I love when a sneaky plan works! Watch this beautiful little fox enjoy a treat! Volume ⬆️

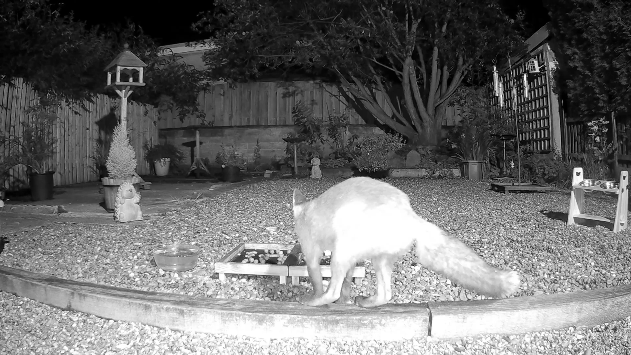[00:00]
hello everyone and welcome to another video this little skinny mini fox that you're looking at here is the only fox who
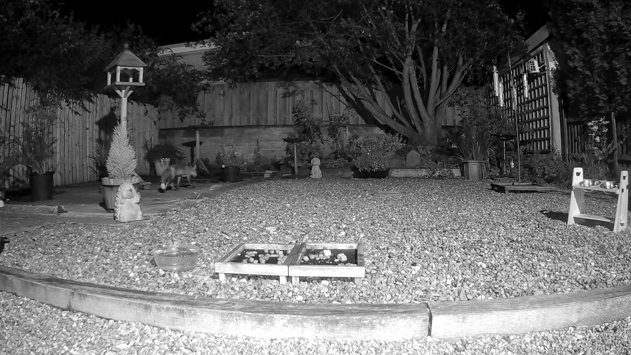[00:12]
doesn't enter the garden via the back wall at the bottom where you can see she's going at the moment she actually comes from somewhere on the left hand side up in the corner off camera and so when she comes she actually comes to the food dish along the wood you see and comes to the front of the the food dish whereas all the other foxes who